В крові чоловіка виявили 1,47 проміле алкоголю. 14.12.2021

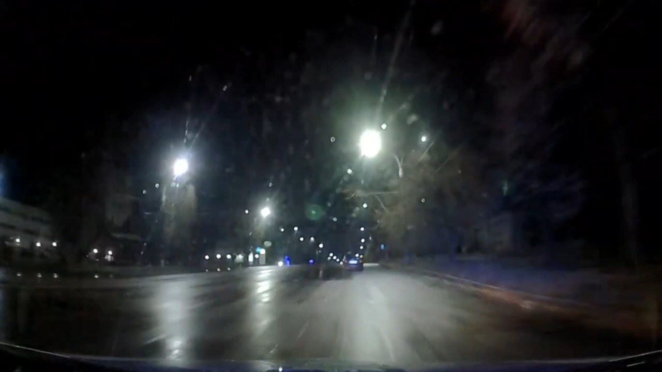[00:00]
Рухався в темну пору доби без увімкненого ближнього світла фар. Така поведінка водія Деоланоса не залишилась позавагою патрульних. Правоохоронці попросили водія показати документи.
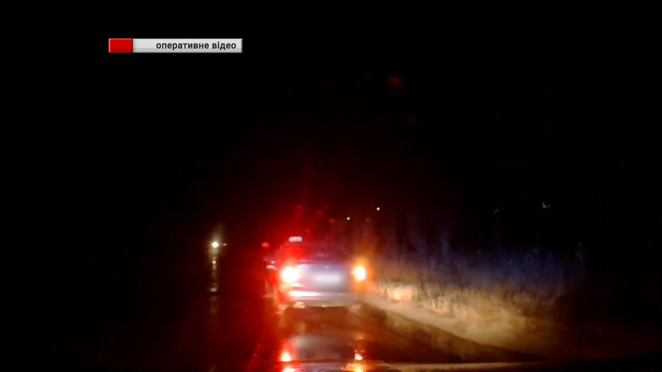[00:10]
Їх у 28-річного сумчанина не виявилось.
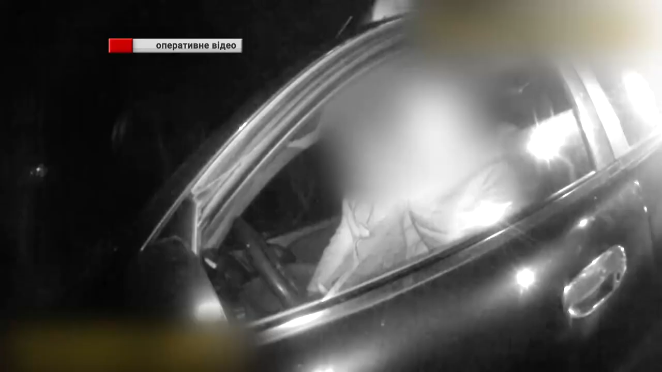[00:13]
Документи, будь ласка, водій. В мене чуєте? Документи. Водій, я з вами розмовляю. Вибірте, немов посвідчення забули. Ви хто житку забули. Водійського посвідчення він взагалі ніколи не отримував.